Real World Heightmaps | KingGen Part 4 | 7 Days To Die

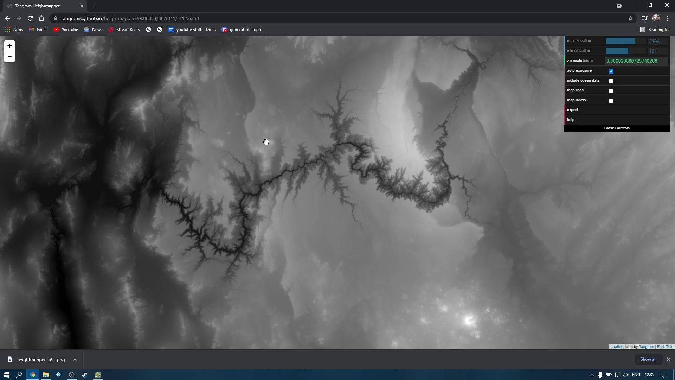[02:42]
So if you wanted to, you could export that view and make yourself a map based around the Grand Canyon. Well, we're finished with this now, so let's move over to the GIMP software to see about how we fix the map so it works in King Gen.